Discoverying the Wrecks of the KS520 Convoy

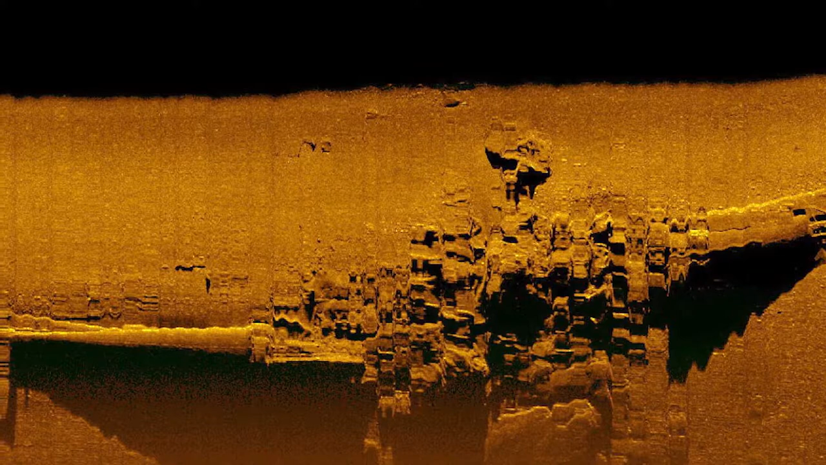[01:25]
Another type of remote sensing is called multi-beam sonar, and this is sonar that's sent out in a variety of different frequencies and can create a three-dimensional point cloud.